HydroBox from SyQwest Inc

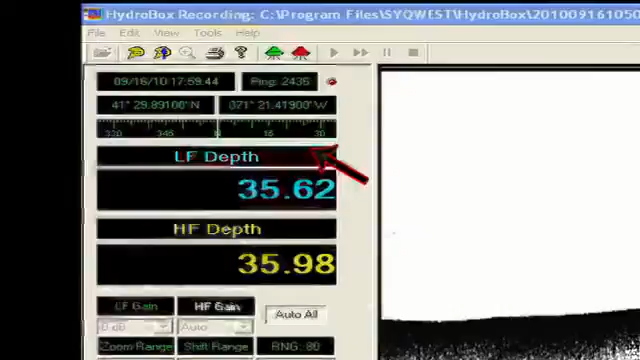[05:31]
The overall data on the high frequency, you can see the return is a narrower pulse because it's a narrower beam and gives a higher accuracy depth measurement in these shallow water applications.